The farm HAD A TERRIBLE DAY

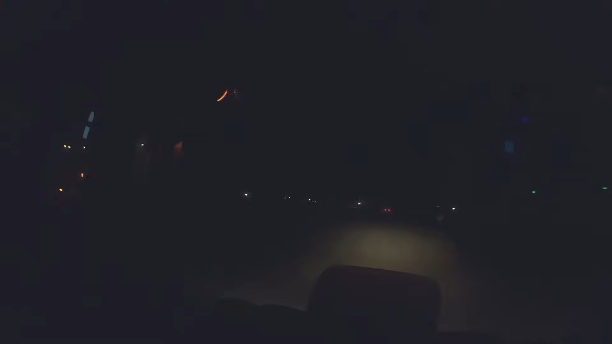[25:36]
You got a combine way up there, a grain cart, combine, truck, and then me. So we got a lot of stuff going on heading to Bellevue. Guys, did I have grease on my head that you haven't told me about all day? What the heck? Come on, you gotta tell me this type of stuff.
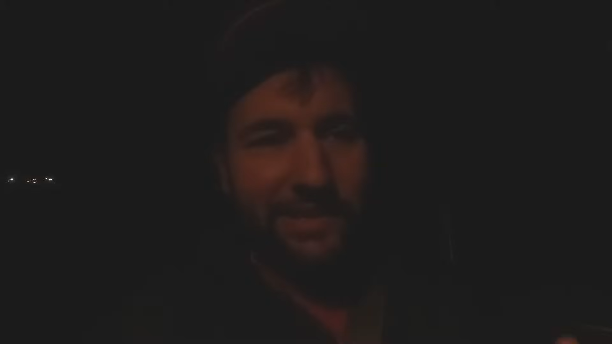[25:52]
I look like an idiot. More than usual.
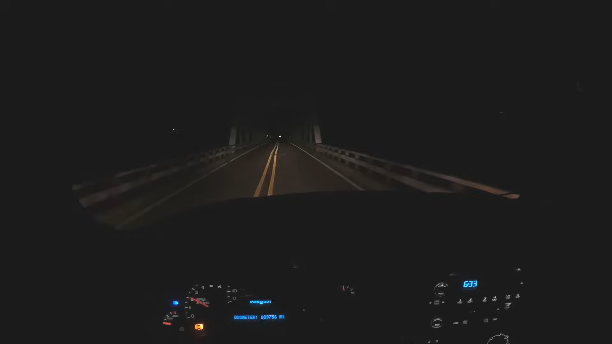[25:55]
So this is the one lane bridge. And this is the main reason why we need the flagger. But I'll also go in front of Nathan because there's a narrow road.
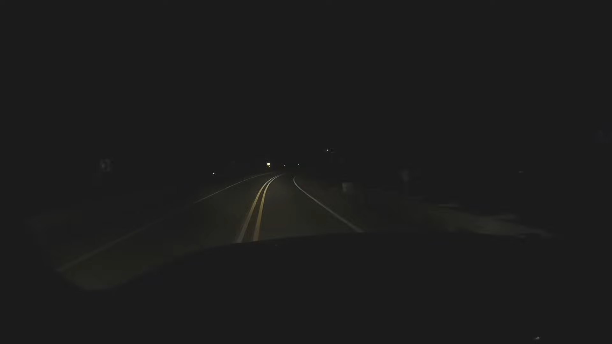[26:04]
Narrow road up ahead as well, or kind of along the river. So I'm basically gonna get around this corner. It's a blind corner up to a one lane bridge. I'm gonna get around this corner up to the top of the hill just to flag down any vehicles that are coming. I haven't met a single vehicle though, so hopefully we'll be lucky. Haven't met a single car until right now.
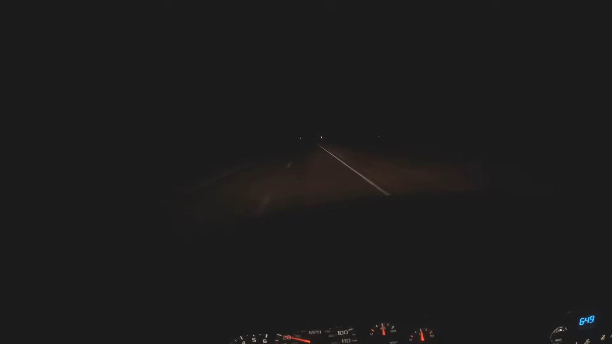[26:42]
Nathan is narrower, and so is, well, it's mainly just Nathan and my dad. So they're taking this way. I'm still gonna flag him because it is a narrower road at night. So it doesn't hurt anything. Might as well. Don't need to rush to get our semis up here anyway. Pulling over, letting some cars go by.
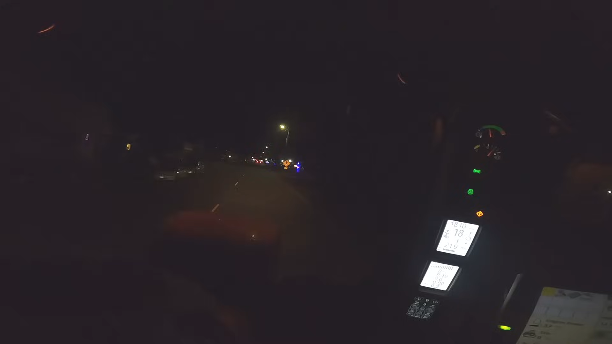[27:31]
which means we're in beautiful Jackson County, Iowa. Look at that. That's cool. Looks like they're putting the Christmas lights up in Bellevue. It's kind of cool with it because they do it all along the river here, the riverfront. There's River Ridge Brewery. If you like brewery beer, they brew their own there. Even got a police escort through town. Ha, nice.
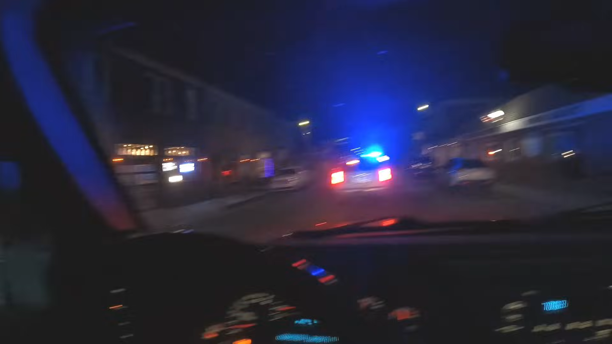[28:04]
Perks of having the police chief driving grain cart. Definitely don't need a police escort through town, but it is kind of handy.
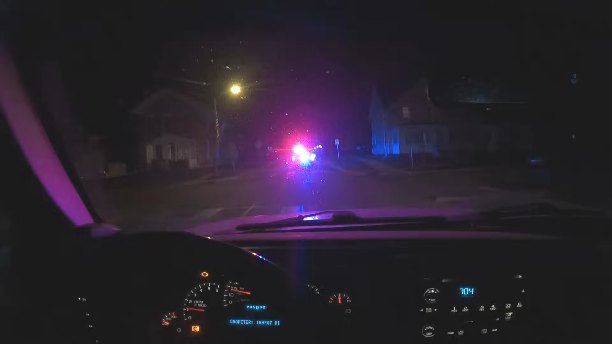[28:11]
Oh, you don't have to worry about traffic much because you can kind of see Nathan is taking up 2/3 of the road right now. Okay, not gonna lie, yeah, the police escort is really handy because
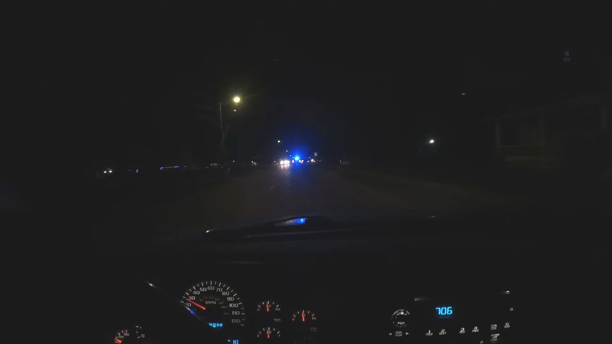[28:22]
Nathan, like I said, is 2/3 of the road, and having folks get over and stop is really handy. Thanks, guys. Appreciate it. All in the name of safety, I suppose. Thank you, Brandon. I'm assuming it's Brandon.
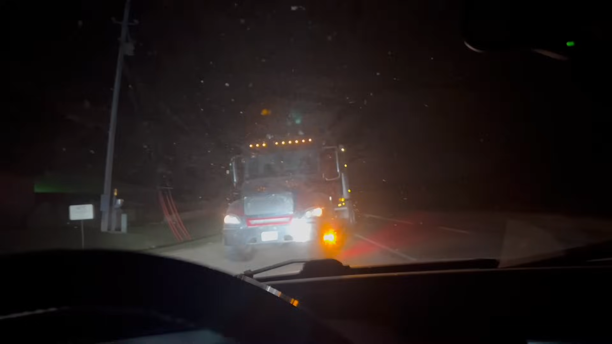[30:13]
Now Nathan's got enough opened up where the semis could come in.
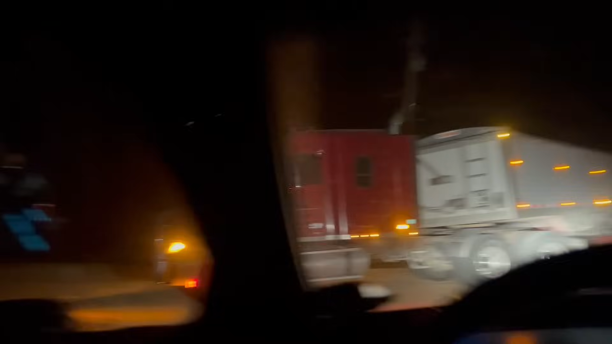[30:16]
We basically got a lane right here, an easement lane that we park on. So those guys will get in there and get turned around.